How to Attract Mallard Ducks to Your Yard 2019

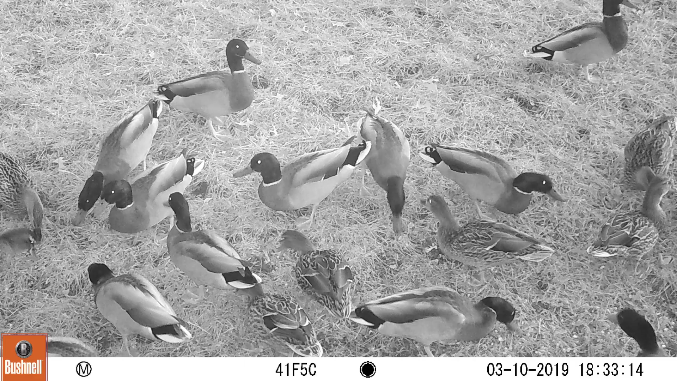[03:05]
Some of these photos are in black and white as the ducks were feeding when there wasn't enough light for colored pictures. If you are interested in the trail camera, I put a link to it in the video description.
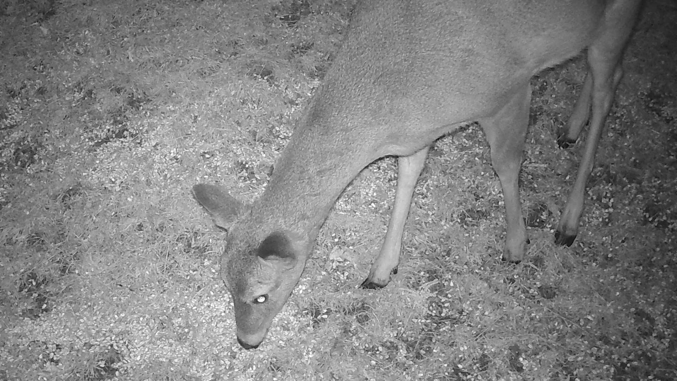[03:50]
When I checked the trail camera for pictures in the morning, I was surprised to see white-tailed deer. Not one, but two.
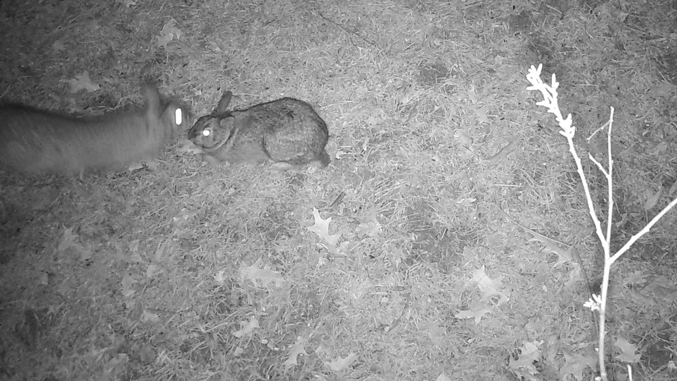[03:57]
The corn also attracted cottontail rabbits.